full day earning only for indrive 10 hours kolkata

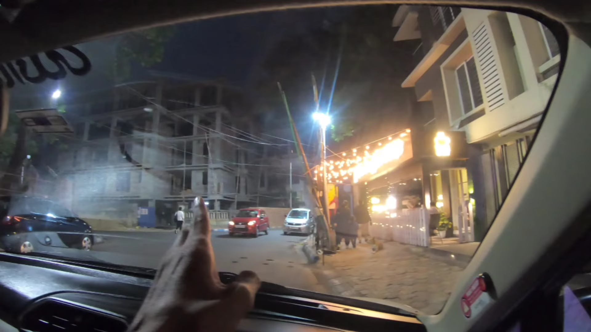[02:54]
तो गईस आचुके हैं घड़िया हाट में और यह देखो यह वाली राइड लेका है 250 मिला है अपने
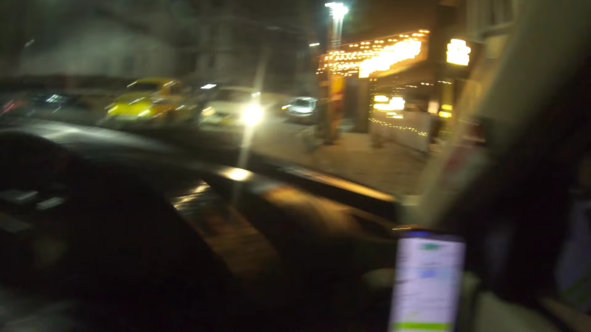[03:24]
आप लिल्वा नहीं जाएंगे तो एक सबागंटे के बाद
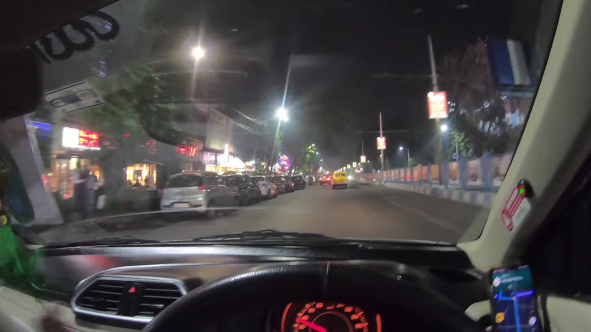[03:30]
एक तो राइड मिली है जो के क्या नहीं हवडा सीपूर की साइड जाएगा तो हम बोले है चलो वन किलोमेटर पीक अप है तो मैं लिए चलो यहां बेटे बेटे उसे यह फाइदा नहीं होने आप जो होगा देखा जागा सीपूर निकलते नहीं अगर सीपूर कोई booking आया तो फिर राजा को वह उस्कों में जानी चेलो
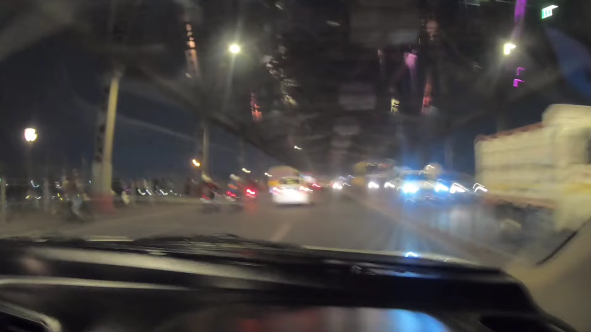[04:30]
अब भाई हावडा का जाम देखो भी वाला ट्राफिक लगा हुआ है एक ट्राइन ड्राइब में
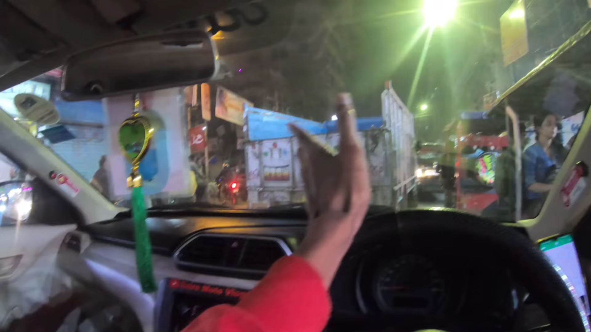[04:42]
कहना में बुकिंग आई है वह बुकिंग को एक सेफ करने के लिए मतलब इसके अब तरी लिया है नियो टाउन जाएगा यह
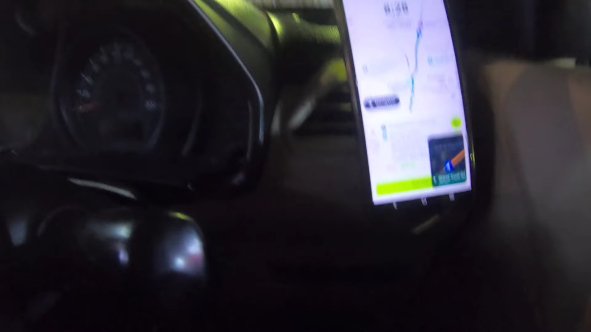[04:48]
सेफ़कर आप लोग पांसो साट रुपे में एक
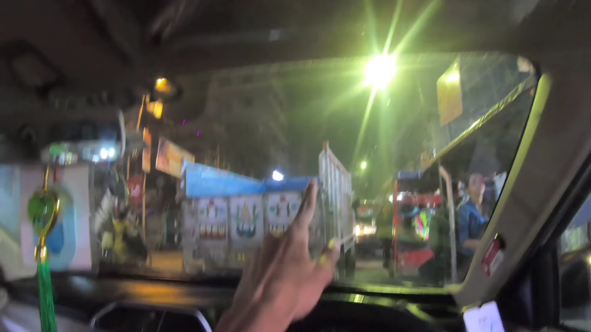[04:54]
से सब्सक्राइब करें करें हम वहीं चले जा रहें बढ़िये यहां भी उसे बहुत ट्राफिक लगा हम नहीं बोले हो फुली बोला रहा क्योंकि आकर जाने से फिर घूम के आना पालता है कस्टुमर बोला कि आप वहीं रुकिए या मतलब वहां तक आईये पर हम आ जा रहे ह